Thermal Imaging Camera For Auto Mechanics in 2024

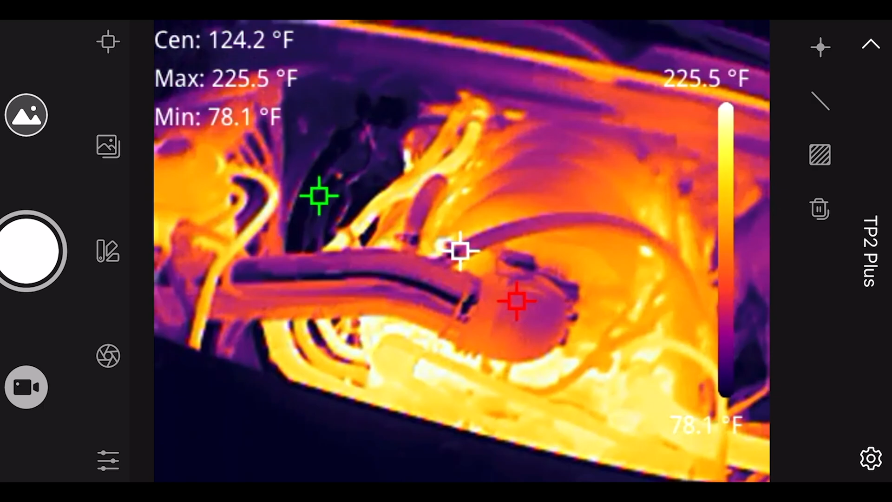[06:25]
On screen: max 225.5°F, min 78.1°F
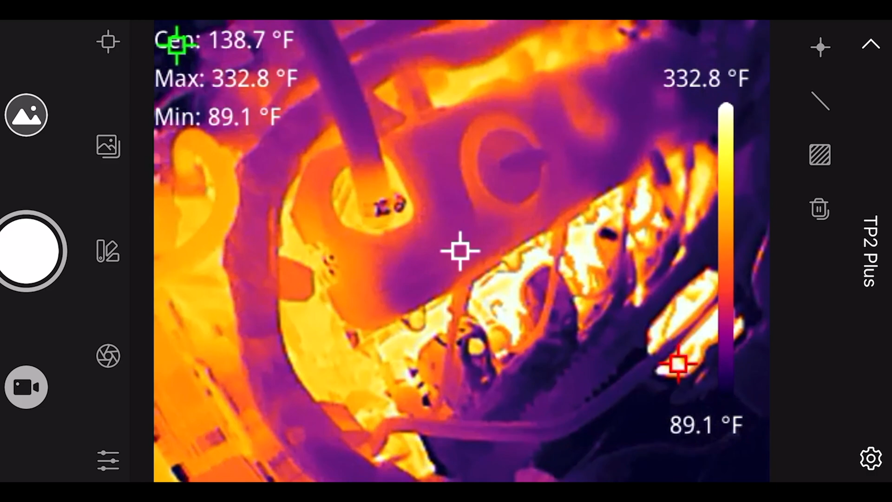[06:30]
On screen: spot 138.7°F, max 332.8°F, min 89.1°F, scale top 332.8°F, scale bottom 89.1°F
I unplugged this first cylinder. On the right bank. Because, you're supposed to see that cylinder would be colder than the rest.
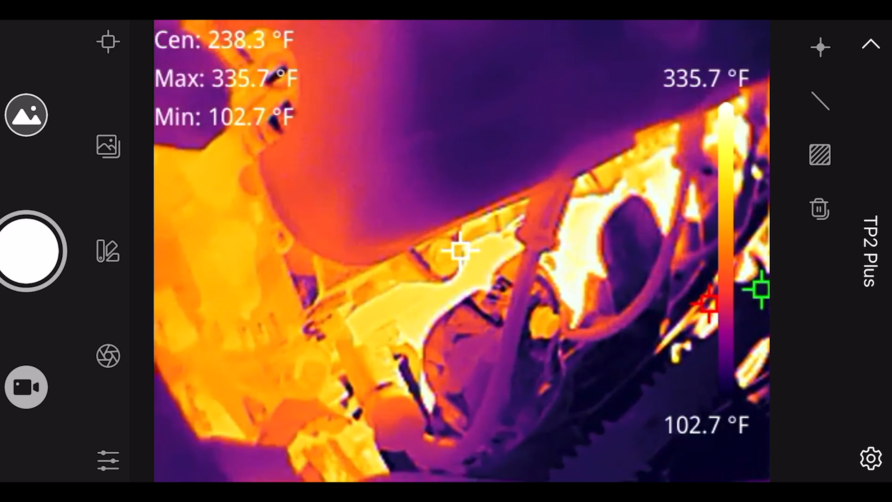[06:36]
On screen: spot 238.3°F, max 335.7°F, min 102.7°F, scale top 335.7°F, scale bottom 102.7°F
I mean, it looks a little bit colder. But, it's kind of hard to tell with the heat shield.
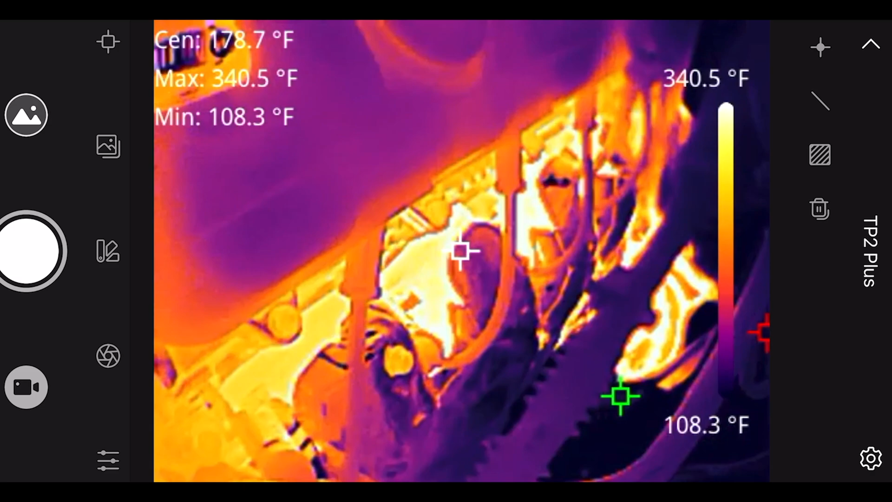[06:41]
On screen: spot 178.7°F, max 340.5°F, min 108.3°F, scale top 340.5°F, scale bottom 108.3°F
I mean, again, you wouldn't really need to know exactly which cylinder are most cars now. 2024, they're going to tell you what cylinder is misfiring.
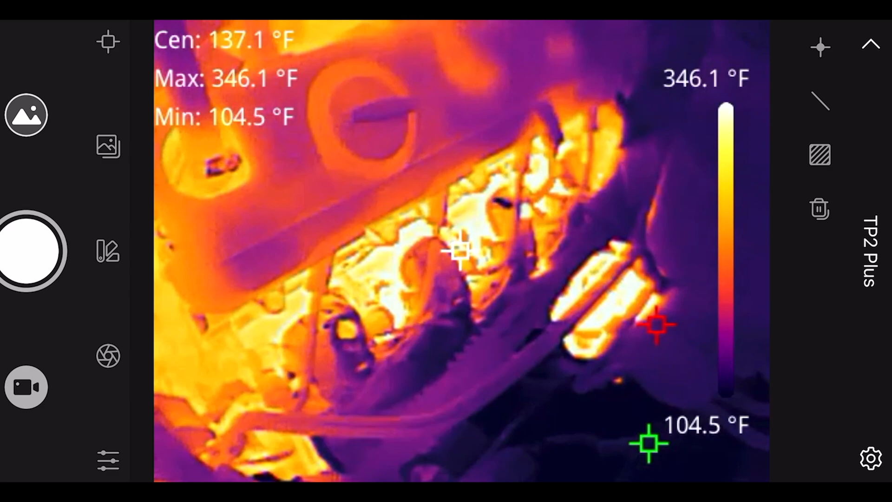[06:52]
On screen: max 346.1°F, min 104.5°F, scale top 346.1°F
But, just a little trick I've seen that some people have used. Look at the cold cylinder and you know that one's not firing.
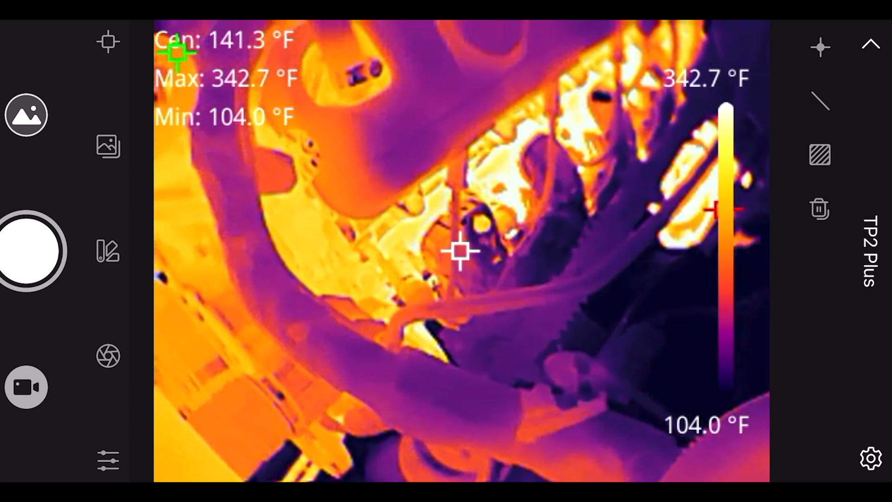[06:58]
On screen: spot 141.3°F, max 342.7°F, min 104.0°F, scale top 342.7°F, scale bottom 104.0°F
But, this is a bad example. And, we have our catalytic converter.
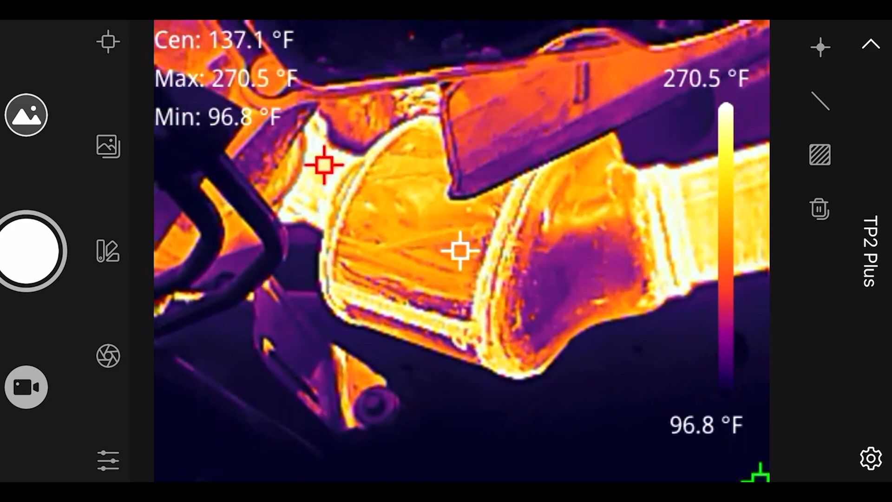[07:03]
On screen: max 270.5°F, min 96.8°F, scale top 270.5°F, scale bottom 96.8°F
So, you can see the outlet is slightly colder than the inlet.
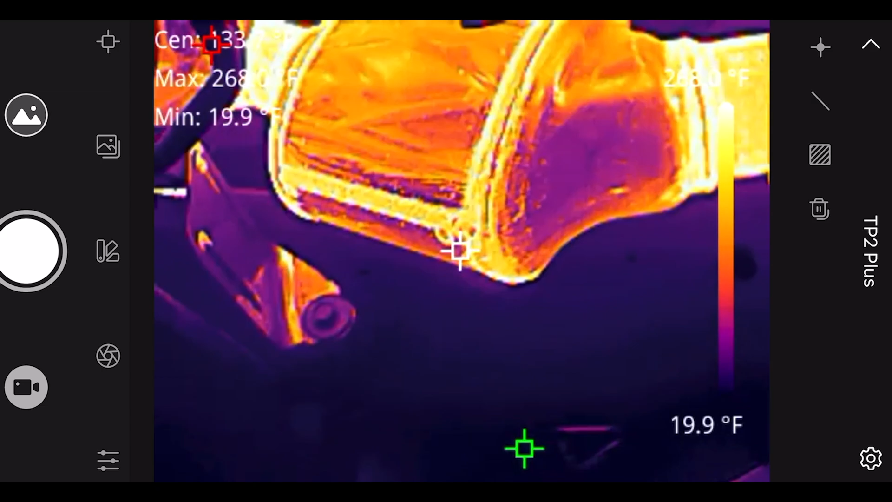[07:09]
On screen: min 19.9°F
That's one sign that you would know that the catalytic converter is functioning correctly.
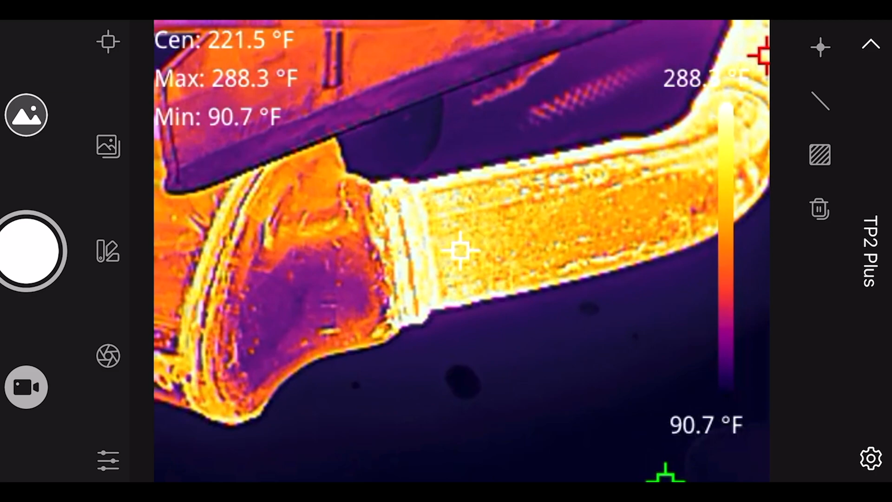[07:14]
On screen: spot 221.5°F, max 288.3°F, min 90.7°F, scale bottom 90.7°F
You can see the inlet is at about 250, 251.
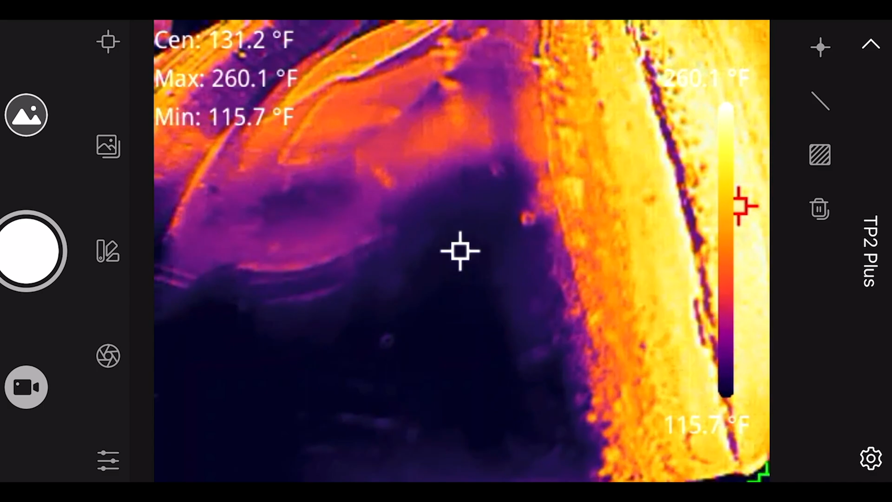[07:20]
On screen: spot 131.2°F, max 260.1°F, min 115.7°F
Let's see. 260.
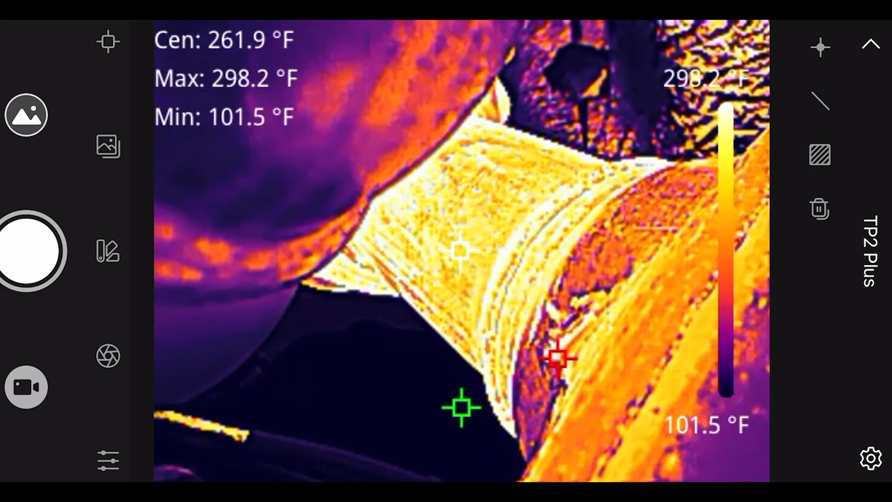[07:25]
On screen: max 298.2°F, min 101.5°F
Or, 260 on the outlet, I mean. And, on the inlet, again about 299.
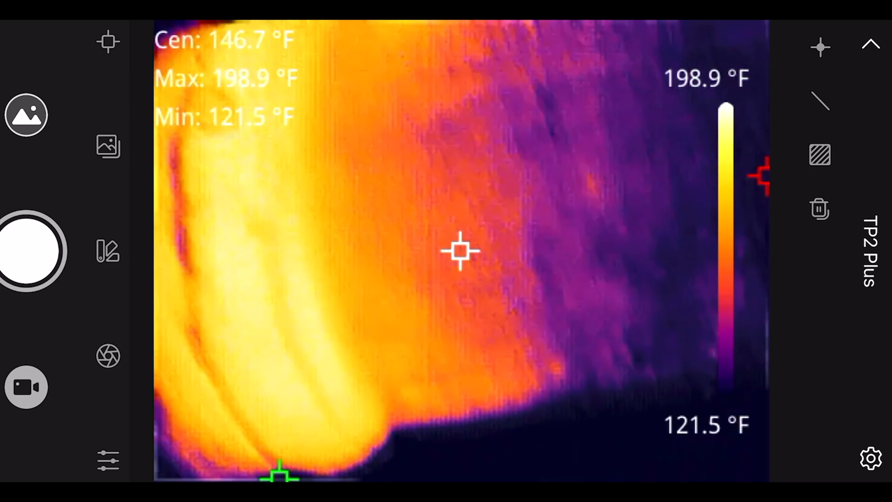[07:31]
On screen: spot 146.7°F, max 198.9°F, min 121.5°F, scale top 198.9°F, scale bottom 121.5°F
Almost 300 degrees. So, of course, this cat is good. It's a fairly new truck.
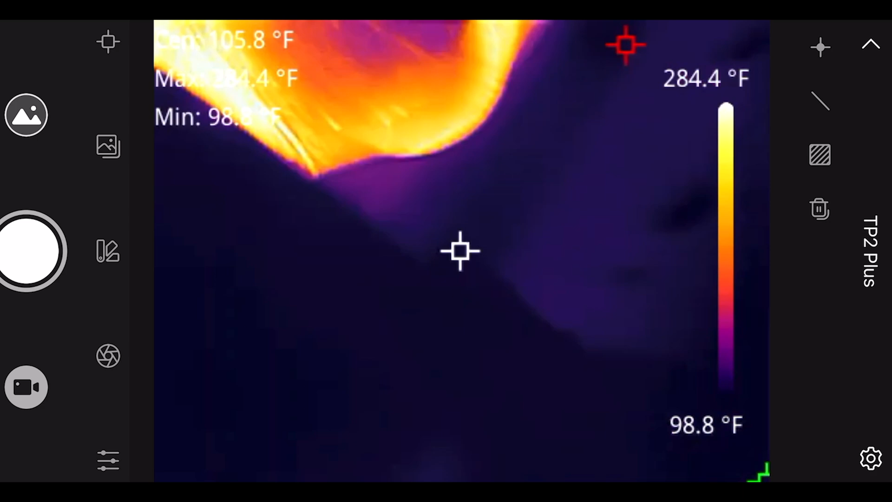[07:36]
On screen: scale top 284.4°F, scale bottom 98.8°F
But, just another use that you'd be able to use thermal imaging for.
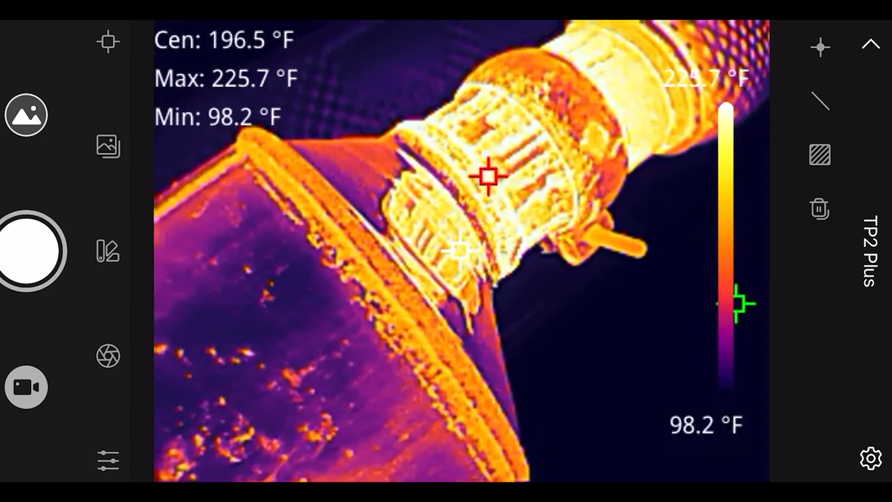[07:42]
On screen: max 225.7°F, min 98.2°F
Looking at our resonator down there.
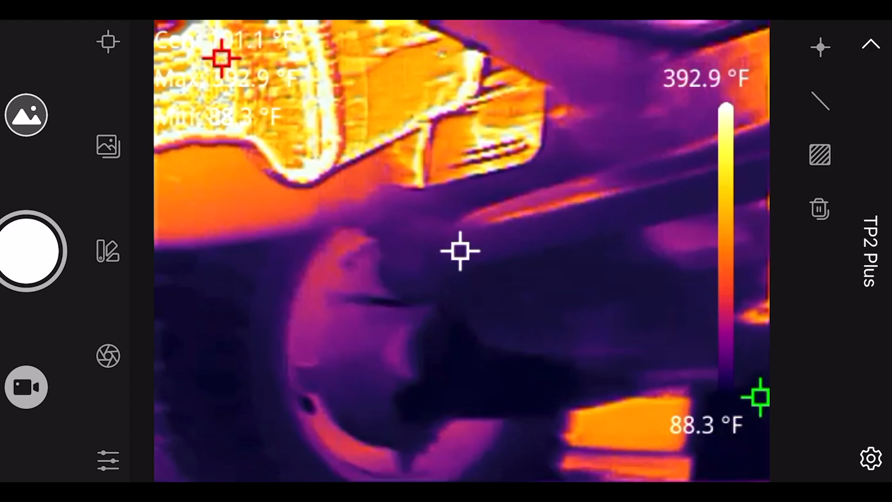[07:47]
On screen: scale top 392.9°F, scale bottom 88.3°F
So, pretty useful, I guess, if you're having exhaust issues.
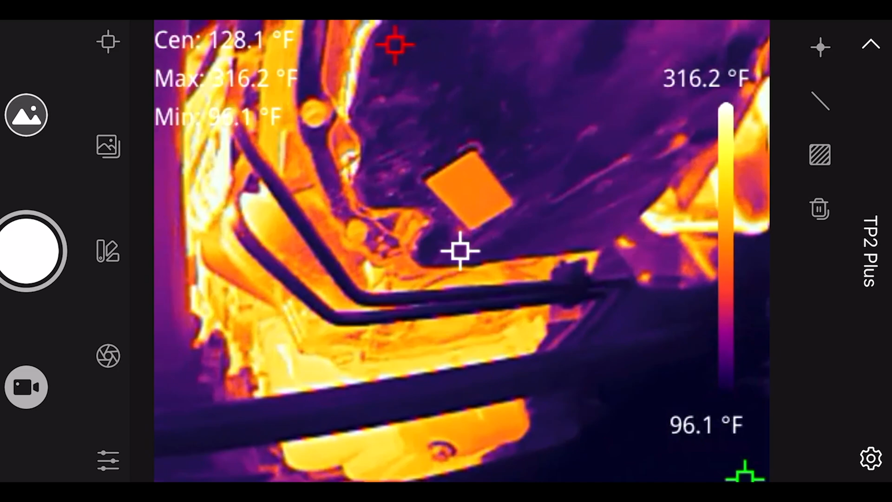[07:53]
On screen: max 316.2°F, scale top 316.2°F, scale bottom 96.1°F
Identifying where the exhaust is plugged up at. Now, right here is the fuse box in the engine bay.
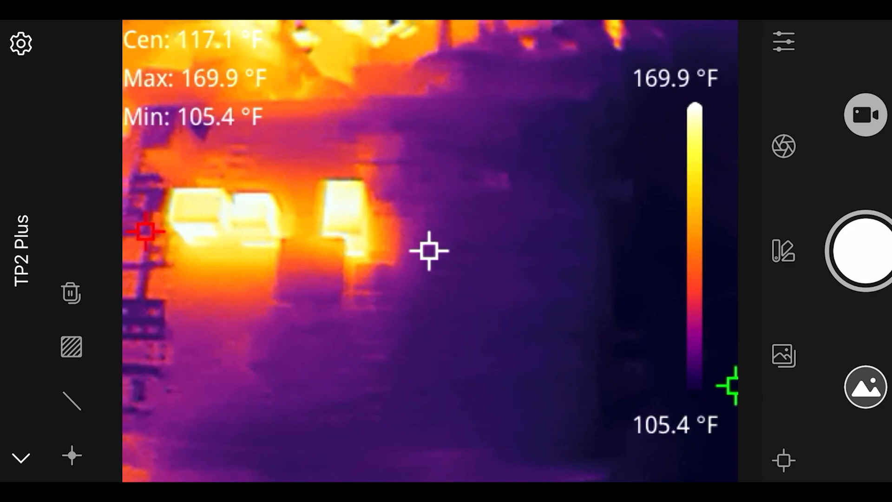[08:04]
On screen: max 169.9°F, min 105.4°F, scale top 169.9°F, scale bottom 105.4°F
Another thing about electrical is higher resistance creates higher heat. So, if you're trying to pinpoint maybe you had a high resistance.
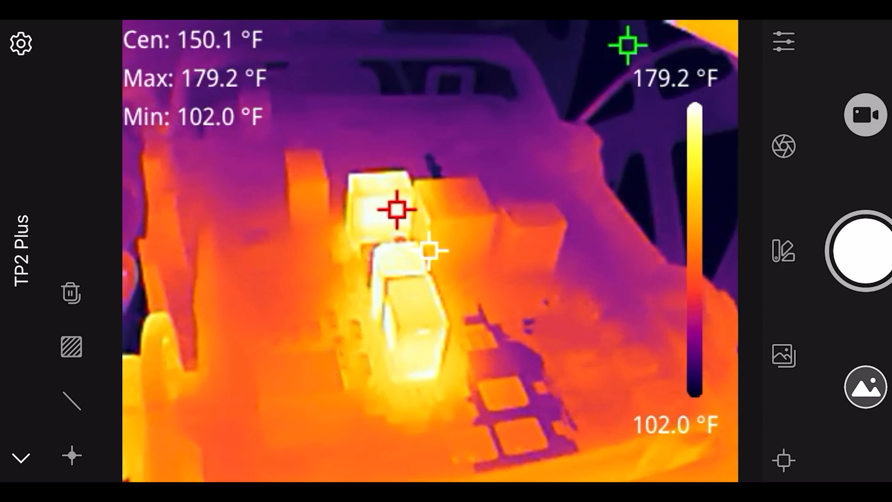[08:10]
On screen: max 179.2°F, min 102.0°F, scale top 179.2°F, scale bottom 102.0°F
Some kind of shorted cable, shorted wire. You'd be able to see that with the thermal imaging. So, just looking at these relays right now, you can tell which ones are in use.